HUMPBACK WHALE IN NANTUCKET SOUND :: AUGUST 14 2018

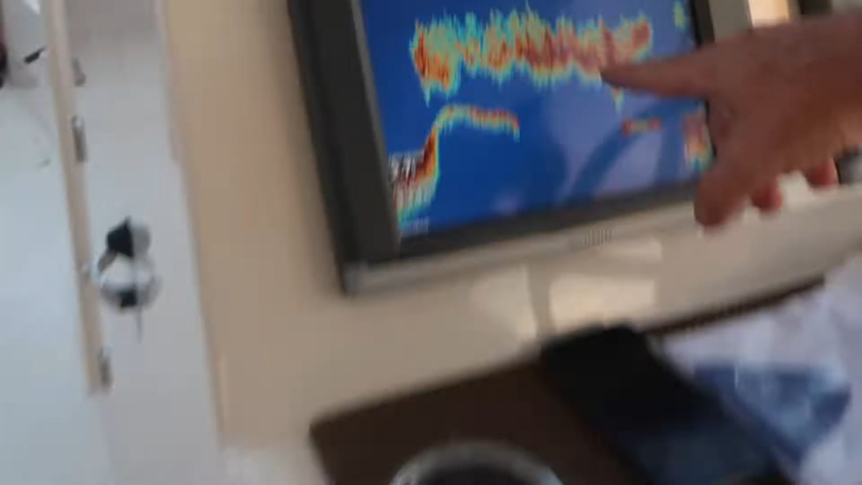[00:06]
like look at that to the left of the movie a little on this right there I told you